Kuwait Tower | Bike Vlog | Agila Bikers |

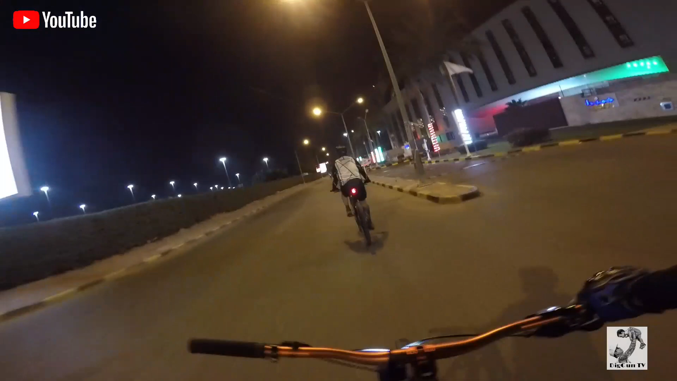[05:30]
Ride out. Exit tayo dito para papuntang ano na Misila.
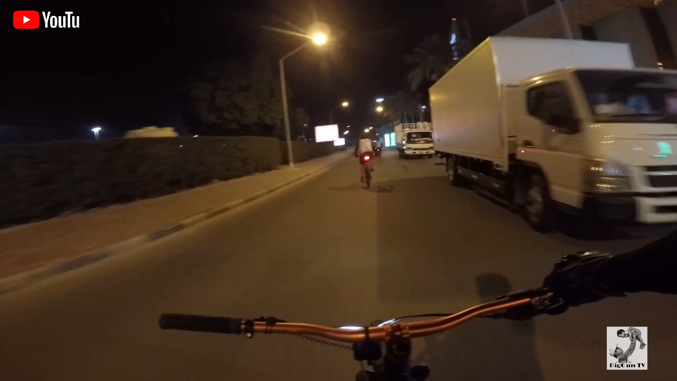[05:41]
Salmiya.
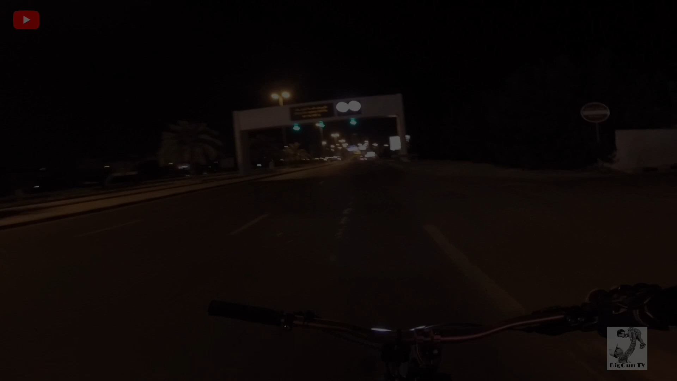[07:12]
Ayun guys, itong lugar na to, pasok tayo, tapos sa diretso na yan, Salmiya. So di tayo dadaan dyan sa bridge, dito tayo sa baba, delikado yan dyan sa taas. Yung mga kasama natin sa unahan na. Tinawagan ko na rin diretso na lang sila, tapos magkikita na lang kami sa tower. Yung tower, isang beses pa lang natin napuntahan. Yung KPC, hindi pa.